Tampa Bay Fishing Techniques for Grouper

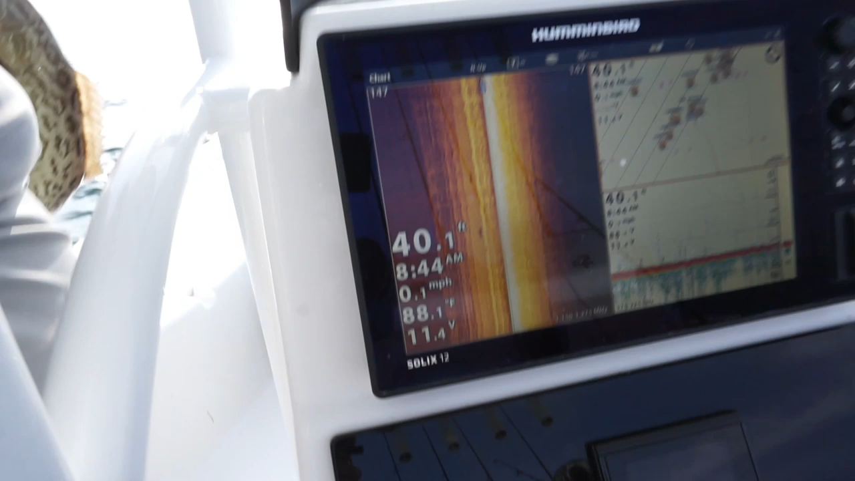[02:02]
On screen: water 88.1°F, speed 0.1 mph
You can see him right on the side imaging right there. He tried to come up and he chatted.
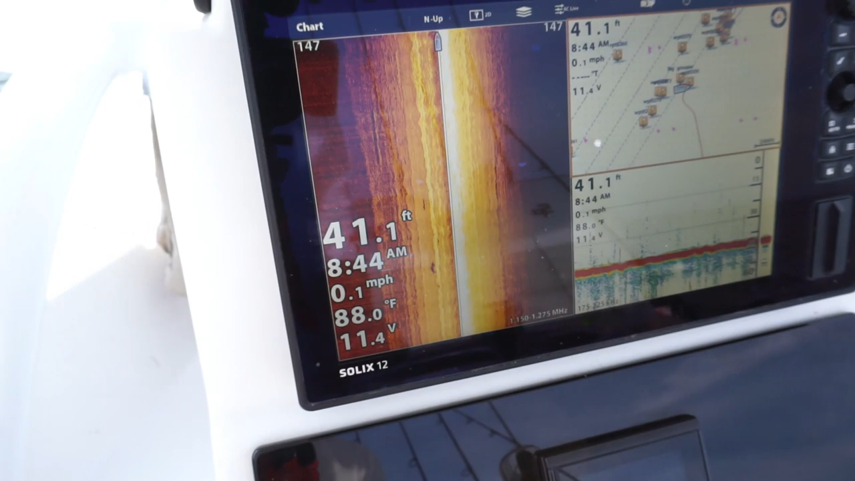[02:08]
On screen: depth 41.1 ft, water 88.0°F, speed 0.1 mph
Oh! He was short! 23. Oh! And...